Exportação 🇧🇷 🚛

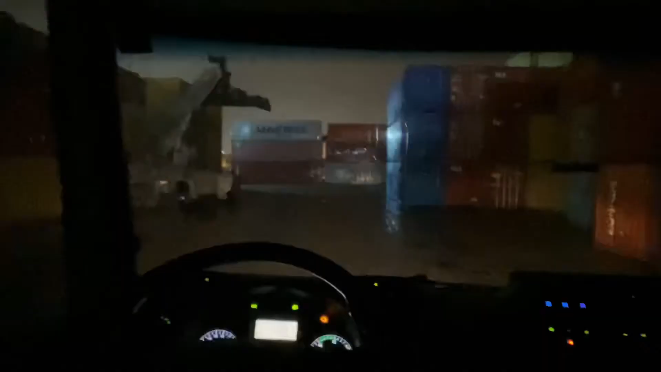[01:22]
Bora, galera, carregamos e agora partiu. Vamos embora. Santo André, nosso destino é Santo André.
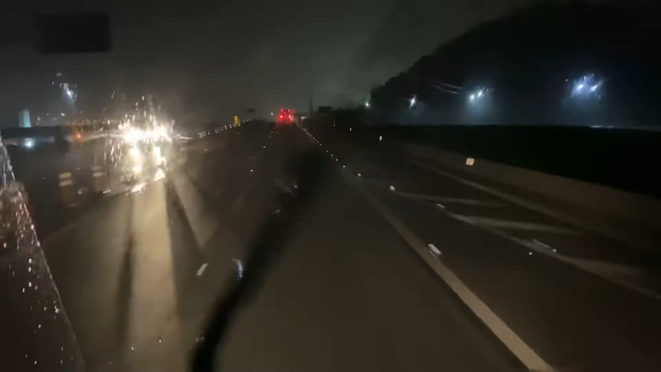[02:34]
e vamos fazer a subida pela Anchieta mesmo. Bora, vamos nessa. Começar a subida aqui. Frio e chovendo. Frio e chuva. É isso aí. Vamos lá. Bora. Balança fechada. Segue o jogo. Vamos lá.
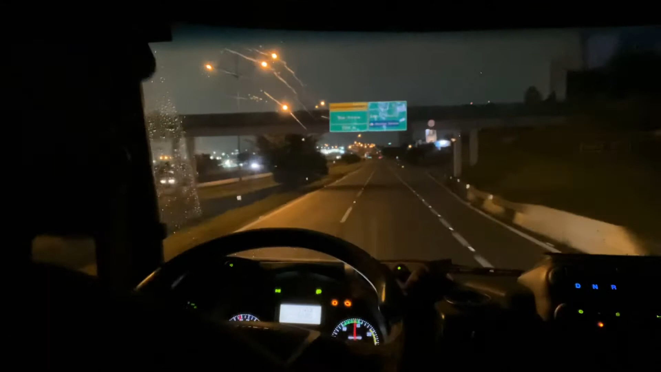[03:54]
Saída 16 aqui, ó, galera. Saída 16.
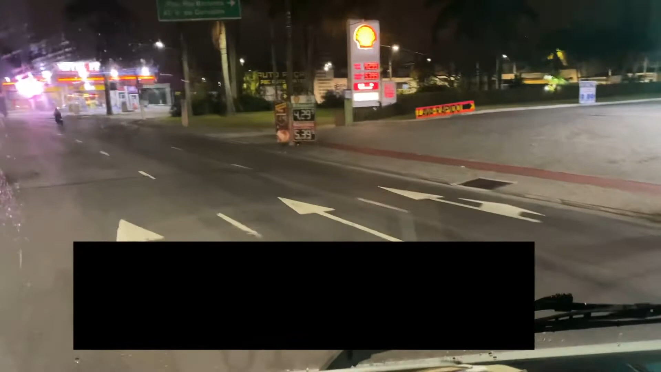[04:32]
Já estamos já na Avenida do Estado. Avenida do Estado. Mais uns poucos minutos já vamos estar no cliente já.
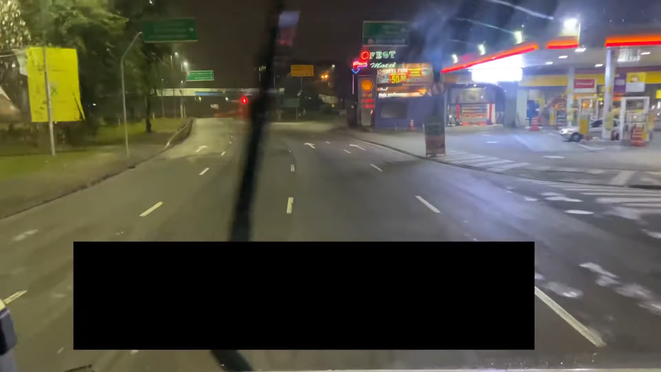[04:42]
Trânsito tranquilo. É isso aí. Graças a Deus tudo certo, sem novidade. Vamos chegar até um pouco antes do horário que foi passado.
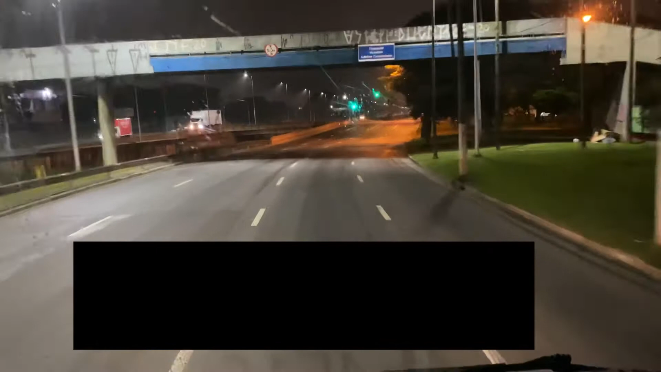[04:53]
Vamos lá, chegando aqui no cliente.